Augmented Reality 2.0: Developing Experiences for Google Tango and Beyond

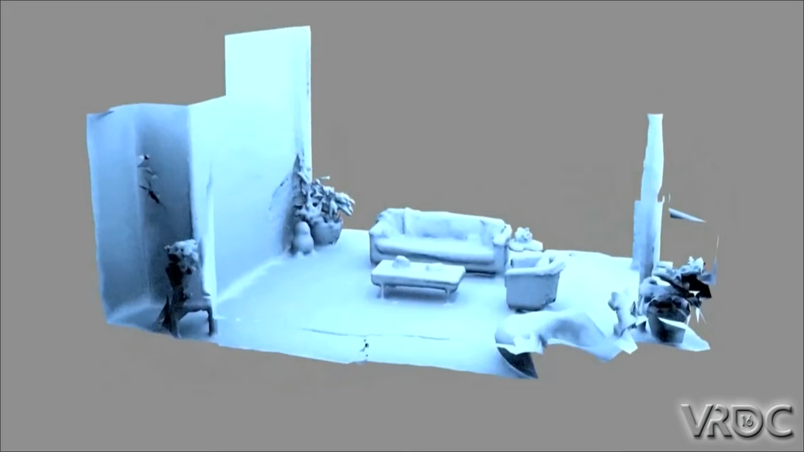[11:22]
Tango's not the only one. And what they do is they're able to create a depth map out of the world and then use that to
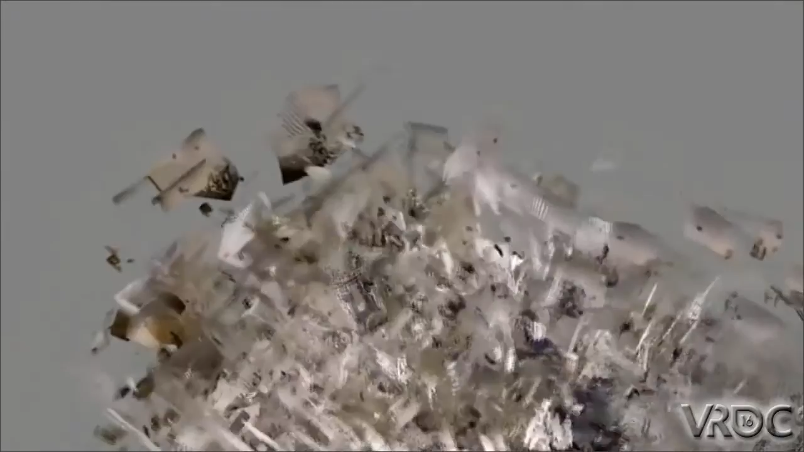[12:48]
they can create a 3D mesh of the office. It's pretty cool.
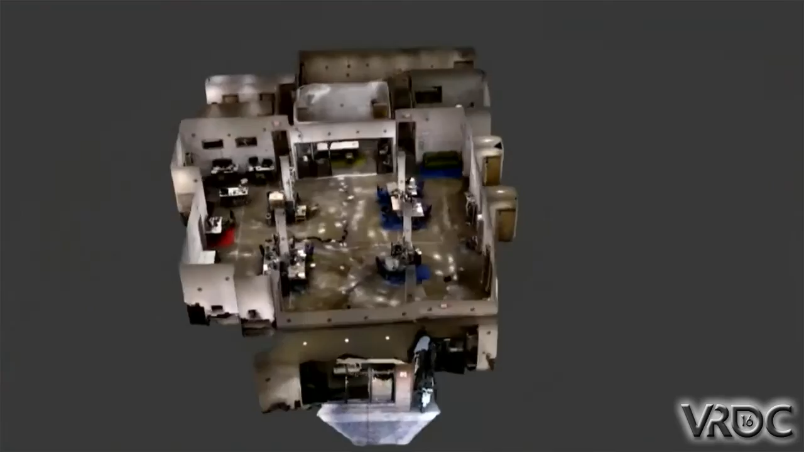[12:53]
I mean, I wouldn't use this as like an actual in-game geometry, but it's pretty neat that you're able to scan.
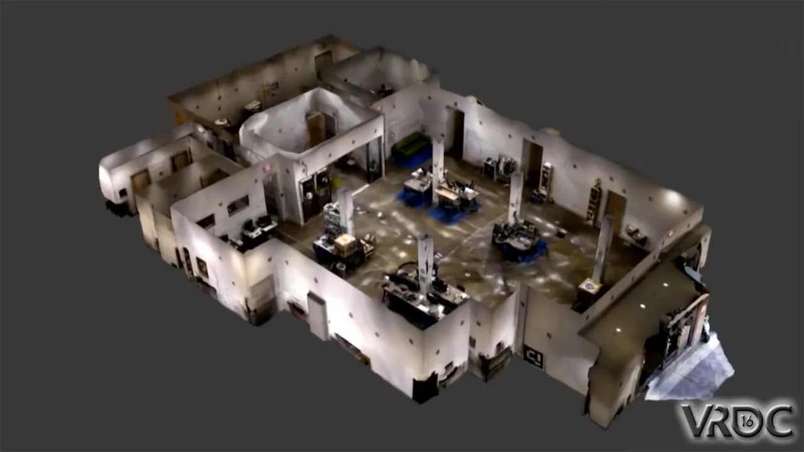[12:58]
I would say it probably took them hours and hours and hours and hours and hours to actually scan the office at this fidelity. You can keep doing it and refining it progressively.
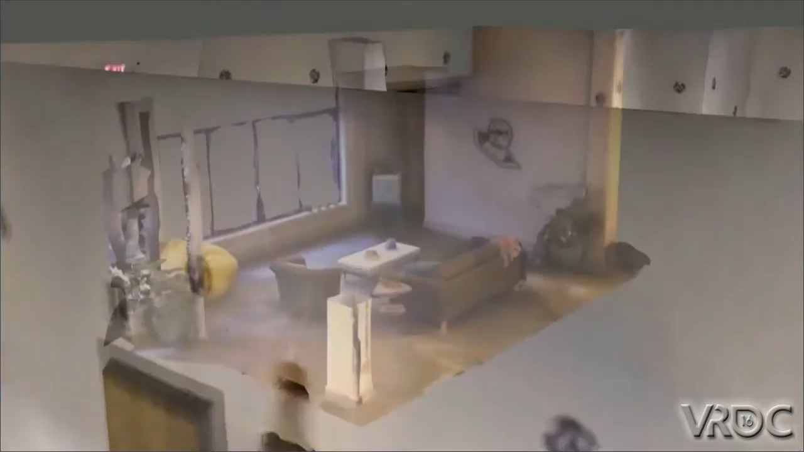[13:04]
But the area we're really interested in is this place where we're going to play the game. So if you were to just scan this room,
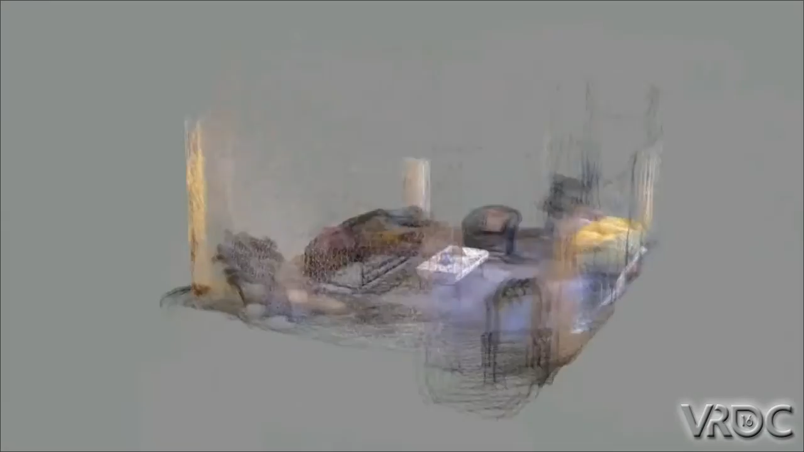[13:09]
you can create this 3D mesh, and you don't have to draw the 3D mesh.